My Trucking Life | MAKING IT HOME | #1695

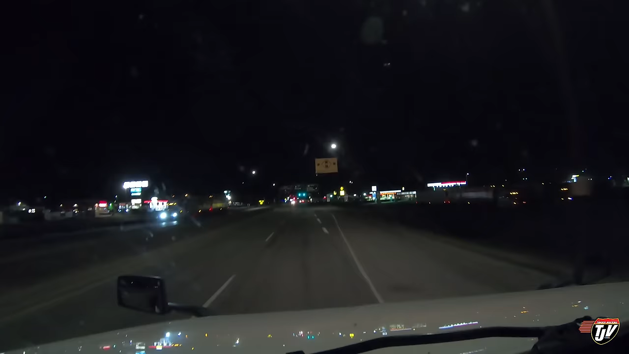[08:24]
We don't actually pass through the city. So I've never really been in Brandon. We just passed by it. Brandon is just off to our right here. We're going to point our nose towards it in a second. We're pulling into the Husky Esso truck stop. We're going to spend the night here. I think we've gone far enough. I could go further, but I think we've gone far enough. We can do the rest tomorrow. Another two and a half hours tomorrow. Gotta leave something to do then. Otherwise we've got nothing to do tomorrow. All right. Brandon is straight ahead of us now. Probably a couple of miles or so, but the city reaches all the way out to here.